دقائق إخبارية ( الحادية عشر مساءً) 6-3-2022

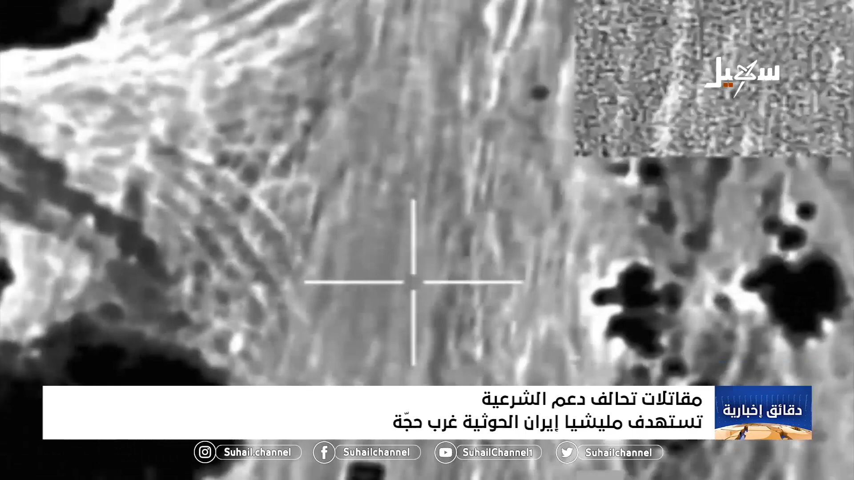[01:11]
والجرح بينهم قيادات ميدانية واشارت المصادر الى ان غارات اخرى استهدفت اليات قتالية في محيط مدينة حرض
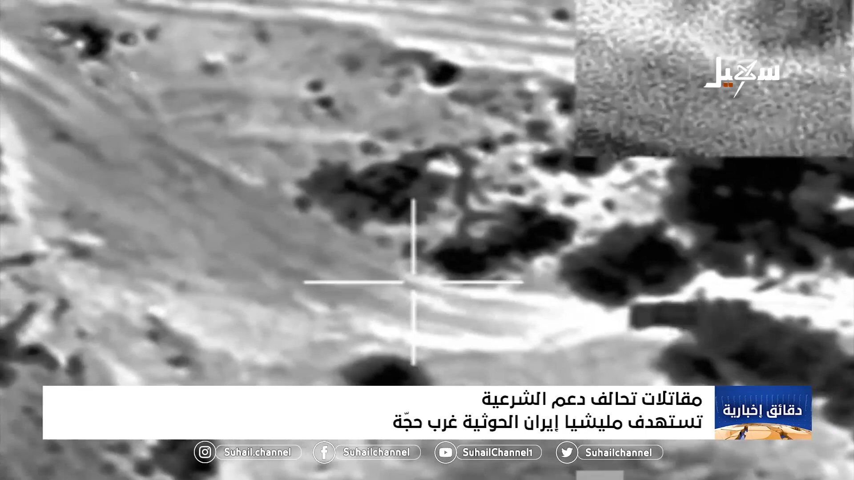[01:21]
والحقت بالميليشيات خسائر في الارواح والعتاد ودمرت طقمين
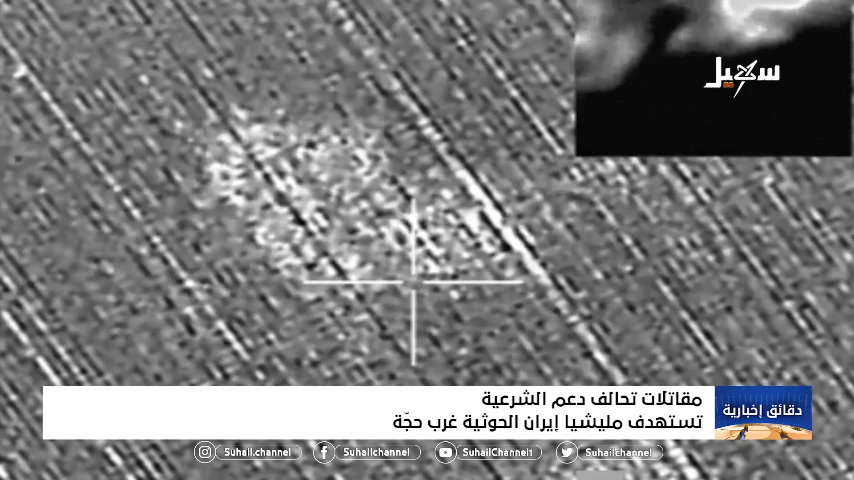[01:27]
وعربة وجميع من كانوا على متنها